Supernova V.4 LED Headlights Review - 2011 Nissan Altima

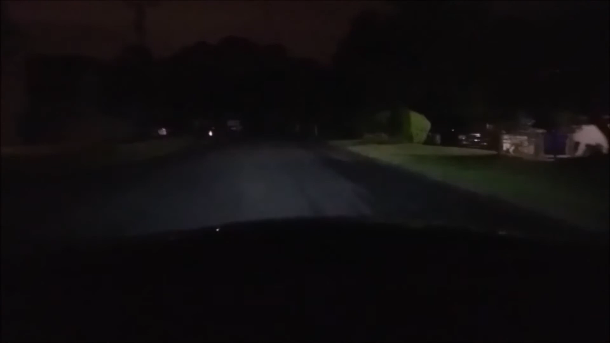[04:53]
I can see things very clear. I can see things out in front of me with some distance and some clarity. I have a safe field of view. So even though we're in the neighborhood, and it does have pretty good lighting already, there are some dark spots. There are some places that I would like to be brighter than they are, and the headlights are doing a great job of taking care of that. This is a good area where there's a lot of trees, and everything is blocking out most of the ambient light, and I can still see very clearly the road in front of me.